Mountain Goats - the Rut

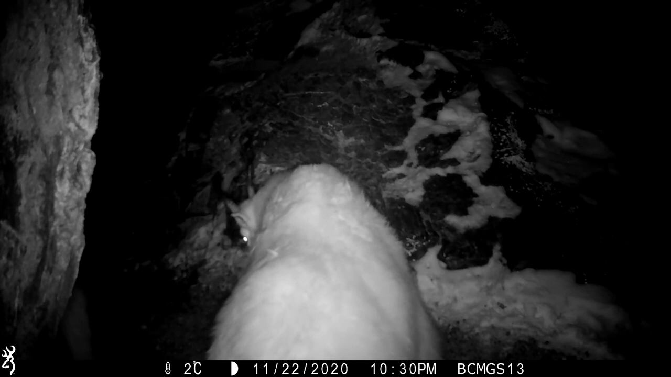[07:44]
. . . . . . . . . . . . . . . . . . . . . . . . . . . . . That's all there is to it. That's how mountain goat kids are made, all three seconds of it.
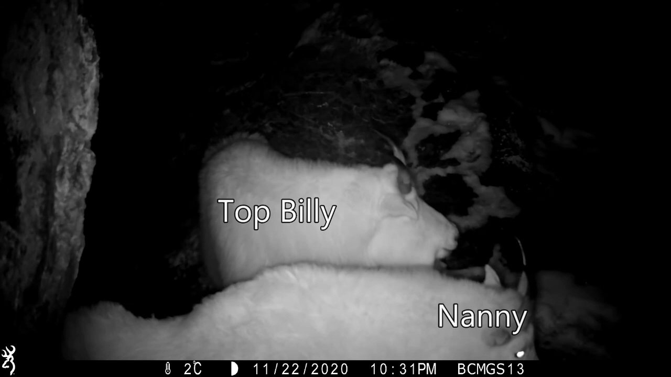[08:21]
How do we know that Top Billy succeeded? Watch him. He stops the tongue flicking, the sniffing and all his other rut behavior. This is the first time we have seen Top Billy lay down in three days.
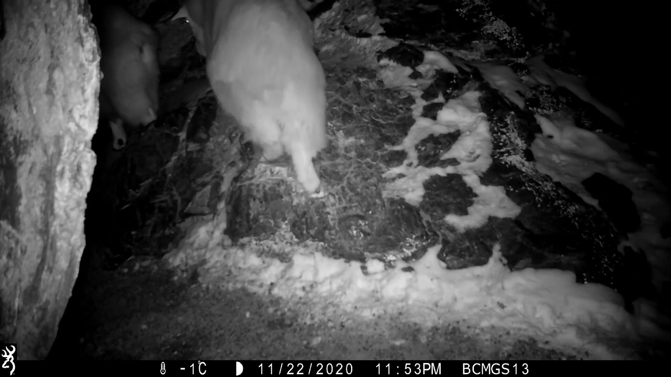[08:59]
Top Billy pursues her, but with little enthusiasm. Three hours later, at 1.42 in the morning, Top Billy has recovered. The rut carries on.
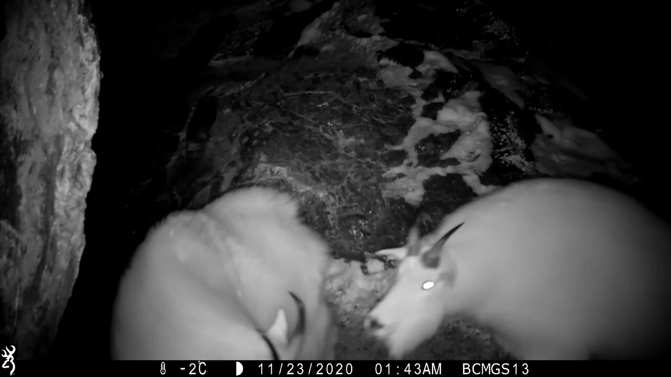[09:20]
But what happened to middle Billy? There he goes.